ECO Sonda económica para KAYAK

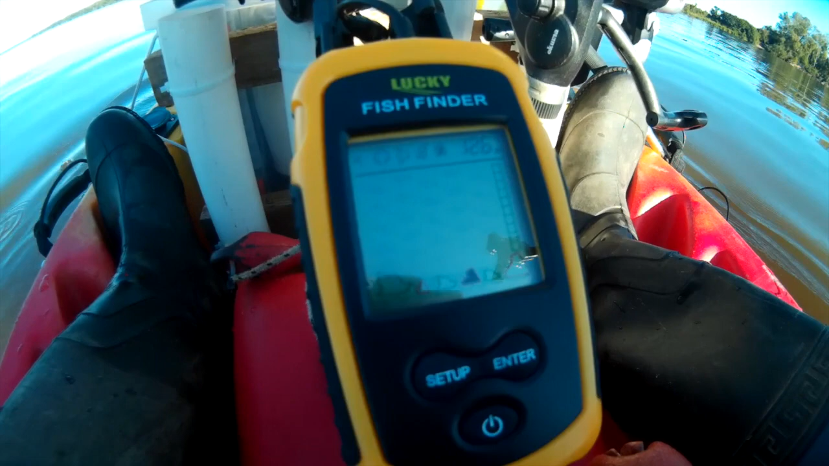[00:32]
Marca 12 metros. Está marcando maleza. No sé si logran ver bien mucho. Pescado por ahora nada. Ahí está instalado, costadito. Y acá estamos, gente, en el medio del río. Vamos para la orilla de enfrente, por así decirlo.
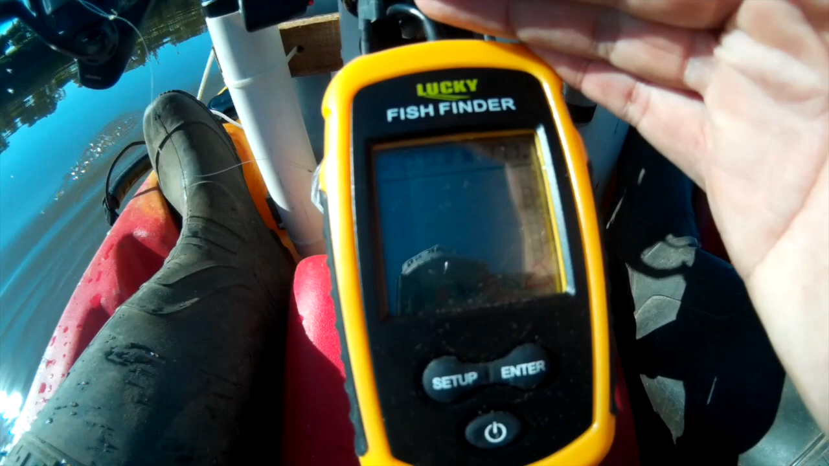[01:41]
18 metros casi. Marcó pescado abajo. Marca maleza ahora. Viene funcionando bastante bien. Allá va un grupo de gente en kayak, también doble. Hoy está soñado el día, gente. Miren lo que es esto. Soñado, río Uruguay.
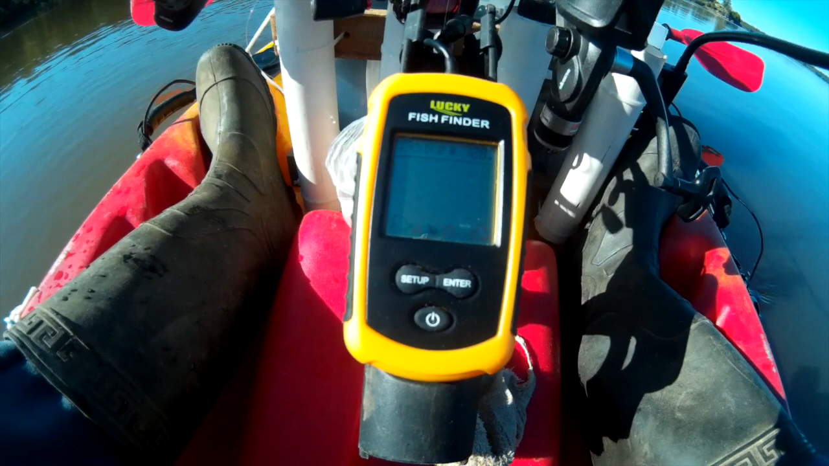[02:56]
Disculpen por el tema del sol, la sombra. Ahí. La estamos probando, la estamos sondeando. Ahora en este momento no marca nada. Hay maleza acá abajo.
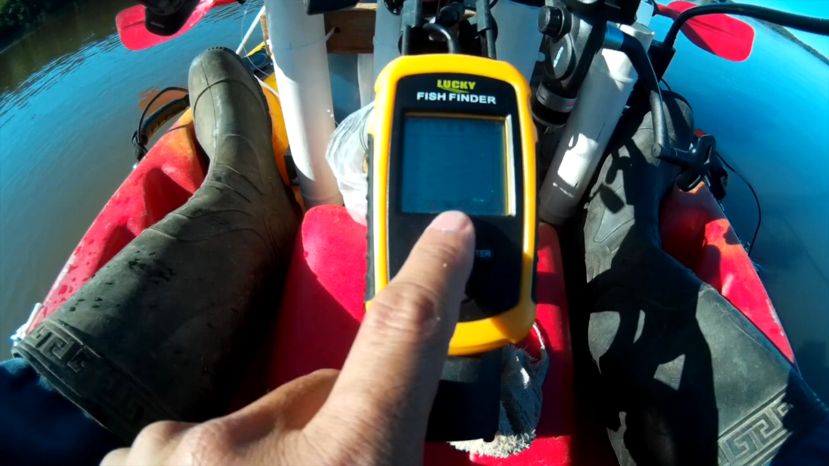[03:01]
Ahí, ahí empezó a marcar. Miren, como a 8 metros. Ahí marcó dos puntos de pescado. El cardumen anda acá abajo. Según la eco, el cardumen anda acá abajo. Así que ya Nano está sondeando a ver qué es lo que anda acá abajo.
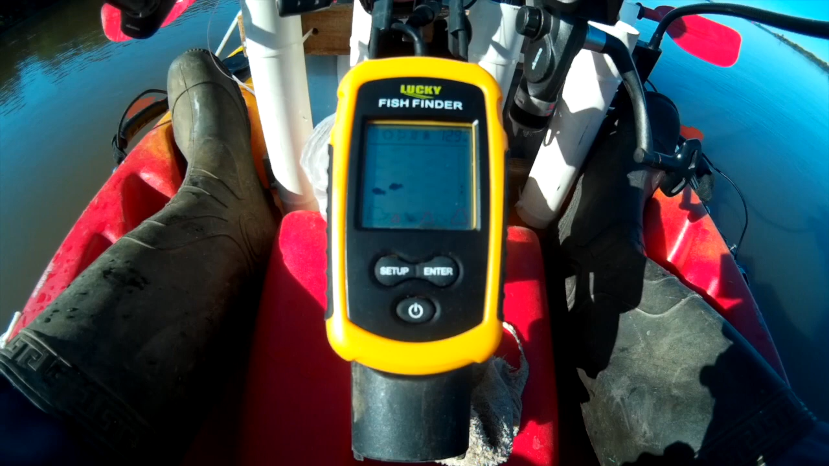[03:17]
Y bueno, pescamos, gente, pescamos, pescamos. La estamos probando. Acá abajo hay pescado, supuestamente. Vamos arriba.
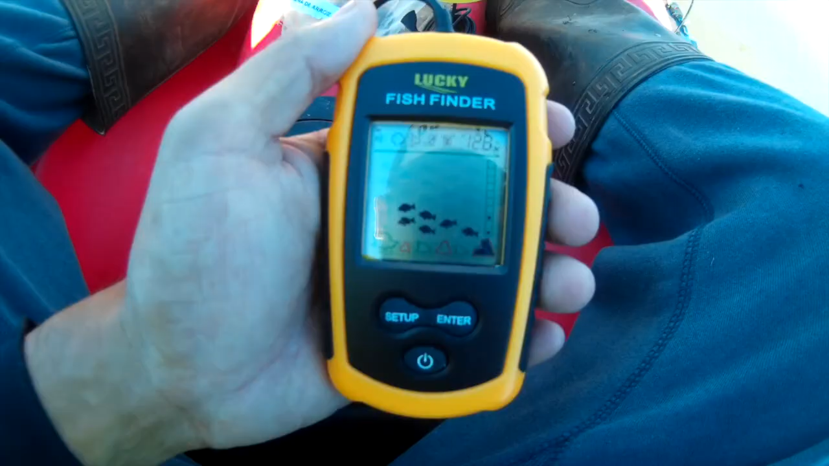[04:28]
Estamos mirando la Fish Finder, probando la ecosonda.
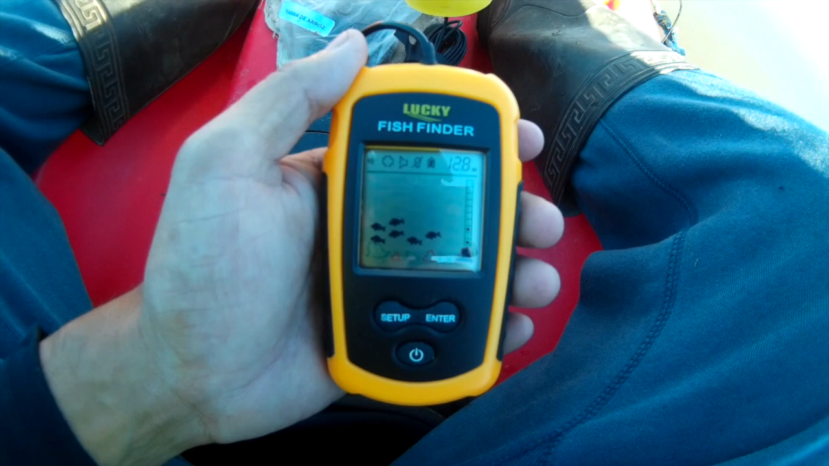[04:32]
Supuestamente... ahí hay movimiento de pescado cuando marca la alarma.
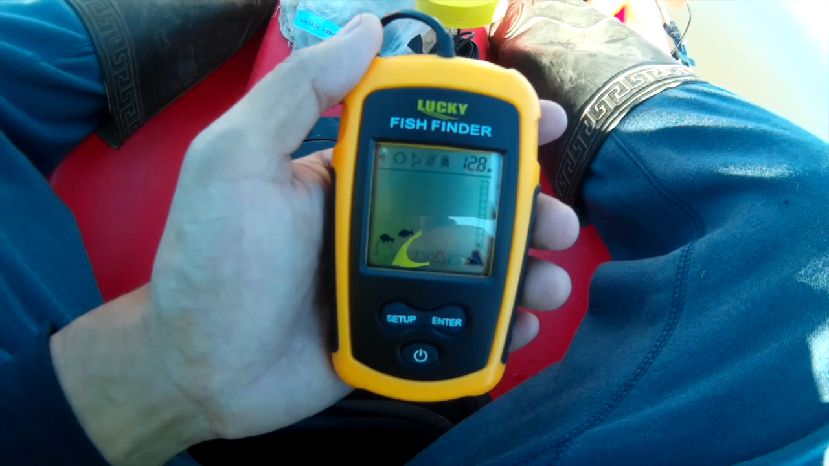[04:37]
La verdad que el pozo donde estamos ahora es acá.
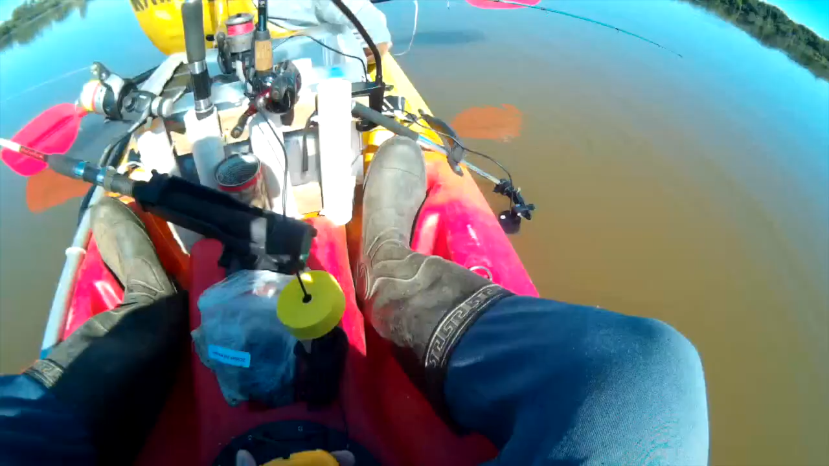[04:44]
Lo encontramos con la eco.
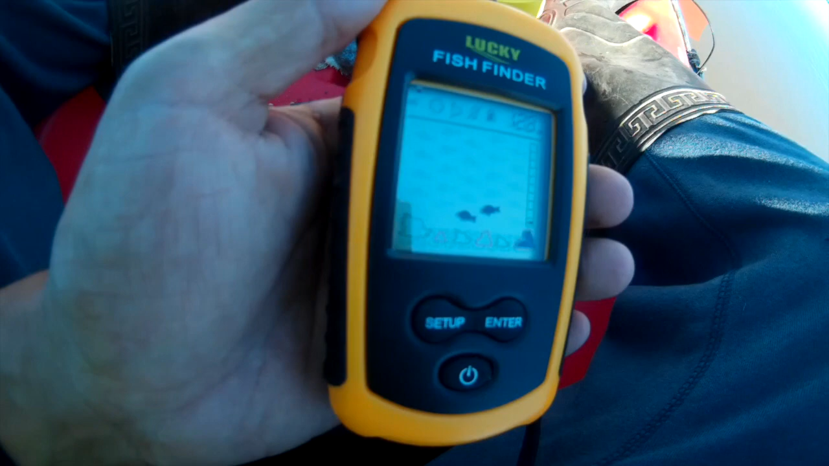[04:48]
Marcó varios cardúmenes o un cardumen de pescado.
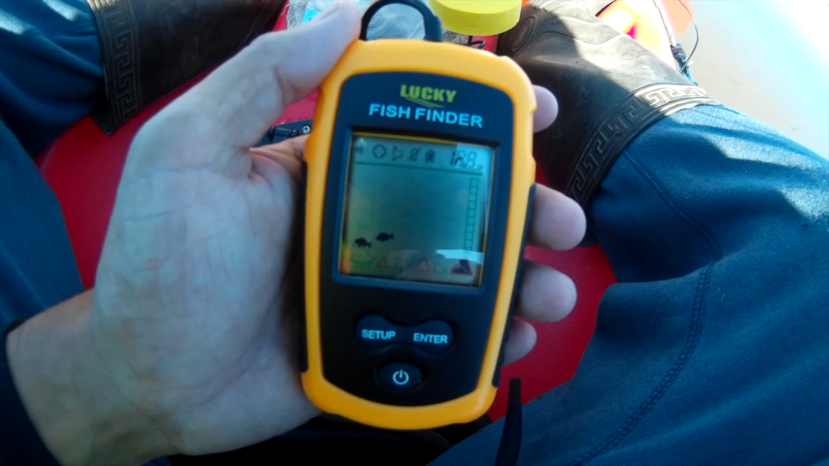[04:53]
Y la verdad estuvo lindo. Tuvimos varios piques de trompuditos. Ahora le vamos a mostrar algunas capturas. Pero muy buena la eco, la verdad.